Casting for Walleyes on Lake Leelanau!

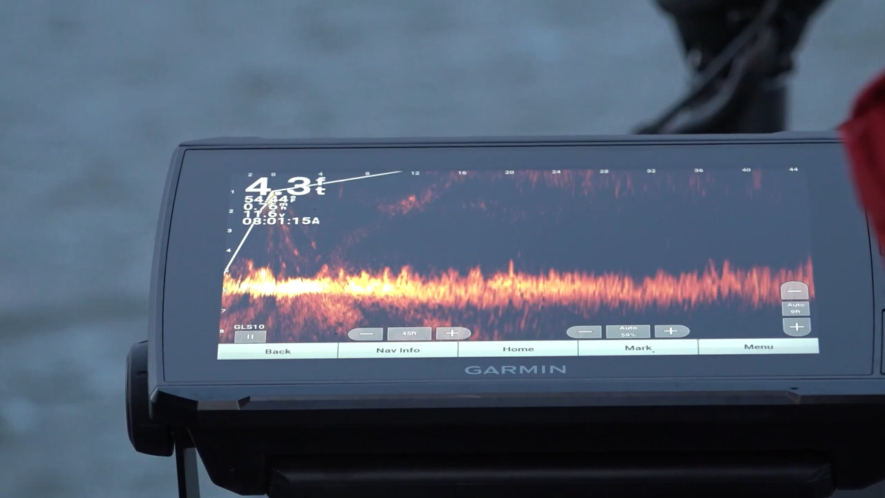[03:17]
So, with this live scope, we got it mounted on the shaft of the Garmin Force here.
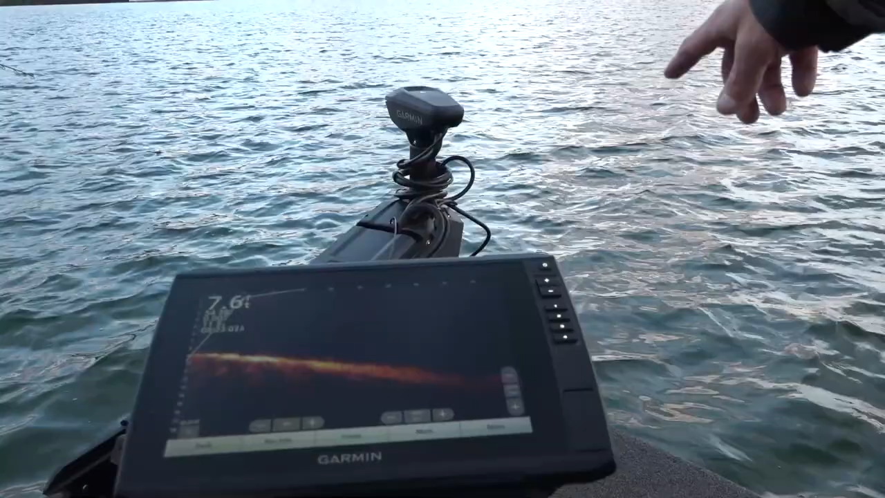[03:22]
But what you're looking for is... That was like freaking slow. Right there, that's a fish.
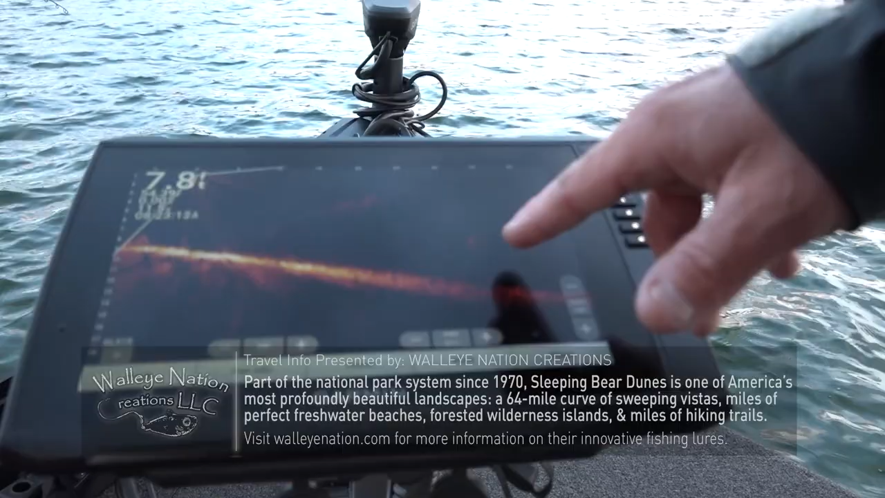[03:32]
Now what we want to do, we can cast right at that fish. We know it's 35 feet out, and it's about 8 foot down. So you want to get that fish as bright as possible, and then you can cast at it.
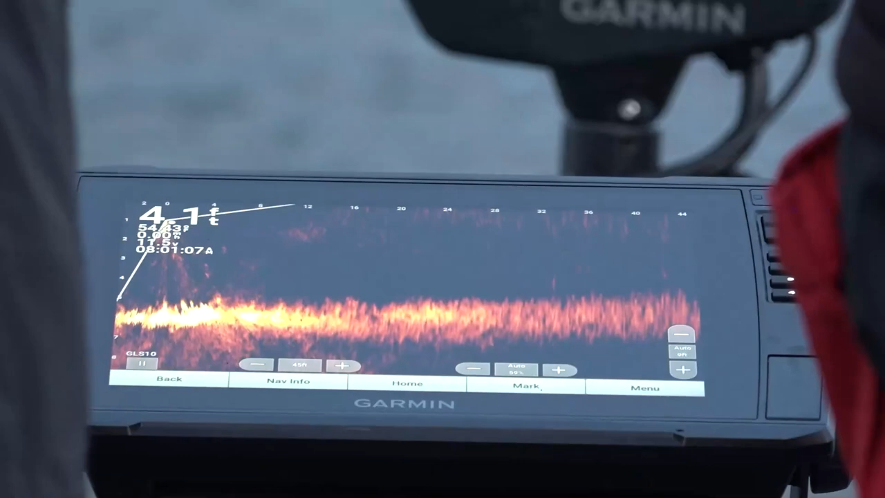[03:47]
And you can see this so well, you can actually see your jig falling right by that fish. So you can see his jig right there.
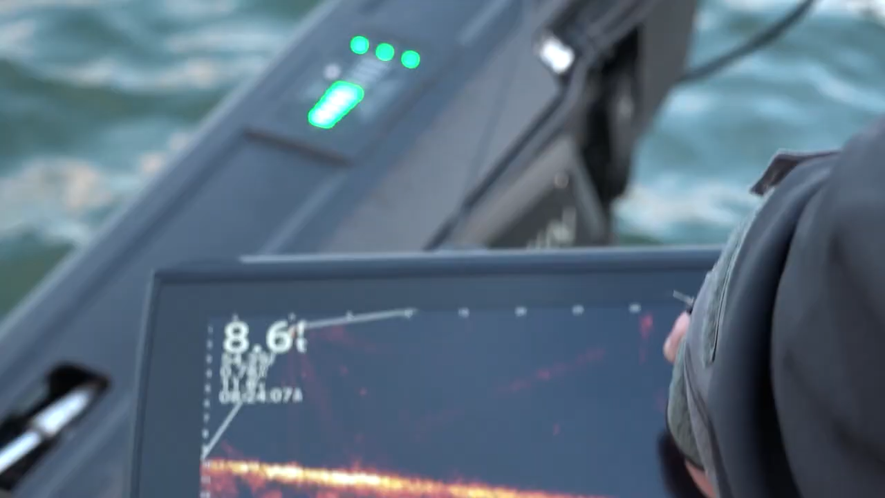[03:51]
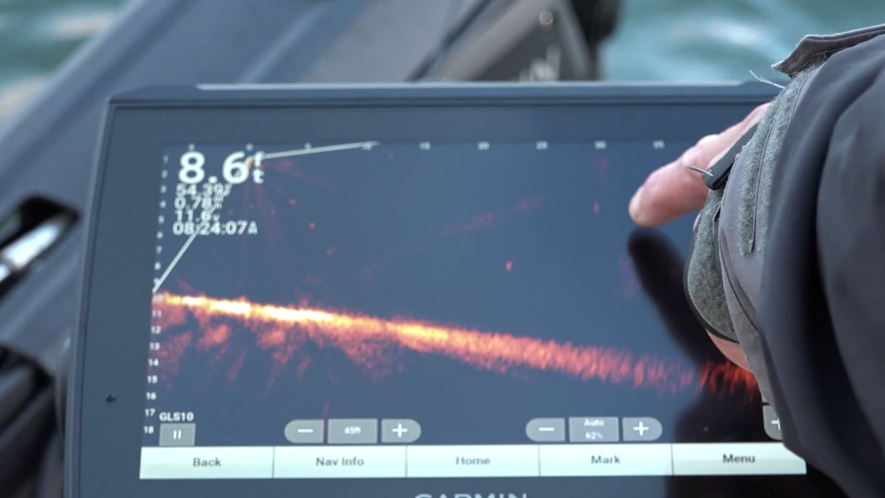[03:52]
He's just behind that fish. So he's gonna work right to it. See if that fish will chase that. And if you can get that fish to chase it, chances are it's gonna bite it.